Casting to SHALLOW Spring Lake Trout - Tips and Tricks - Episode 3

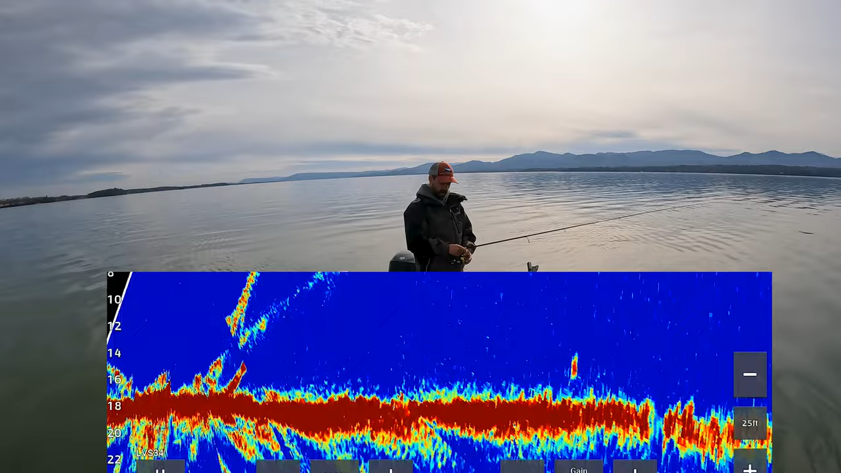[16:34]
That was a big fish too, folks. All right. There's a couple right there. So you can just barely see some flickering over there at 80. And there's a couple of rocks over there. Nope. There they are. I didn't, I saw a flicker of another one down there. And this is him.